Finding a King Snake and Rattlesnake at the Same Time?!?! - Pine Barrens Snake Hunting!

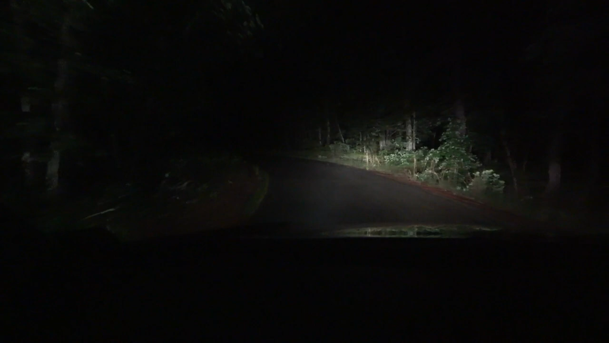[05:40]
Finding and trying a new cruising road at night is insane. I don't know if you can see this, but the road is like steaming, which is such good conditions for cruising, uh, Lampropeltus. I mean, in my opinion. A nice warm, we're in the 60s now. It was 70s, not long ago. Um, and the road is steamy.